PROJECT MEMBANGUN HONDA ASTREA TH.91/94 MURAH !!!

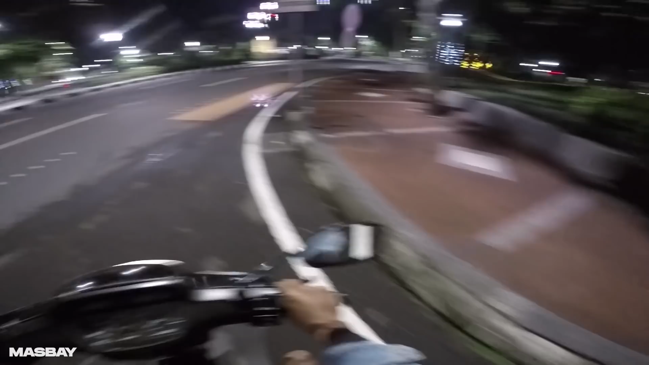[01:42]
ngomong-ngomong Surabaya udah PPKM alias PSBB jilid 2 sampai tanggal 28 Februari jadi ini baru jam 9 malem yang jalanan udah kelihatan sepi banget